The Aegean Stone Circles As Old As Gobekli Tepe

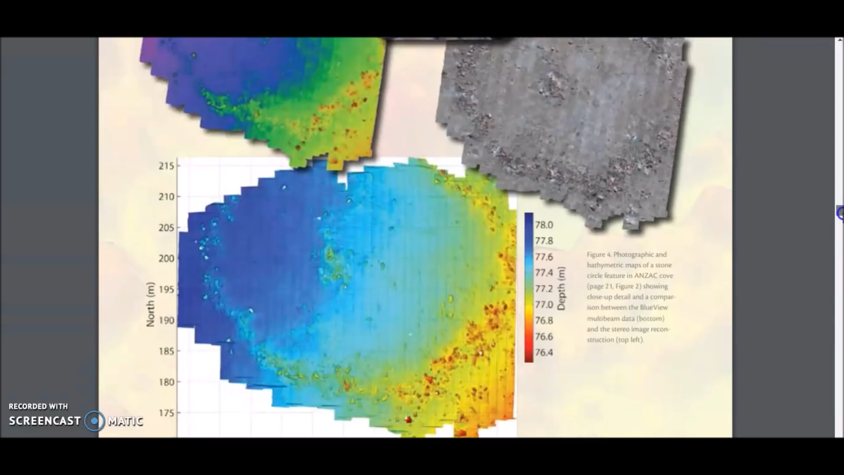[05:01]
the side scan sonar and photographs of this stone circle that I would guesstimate is at least 12,500 years old. Now from overhead, the stone wall making up the circle appears to have some thickness to it. And in the middle here, you can see some larger stones, or is there a little gateway coming into this central area? It's a little murky, a little hard to make out, but appears to be some sort of formation of something in the middle here.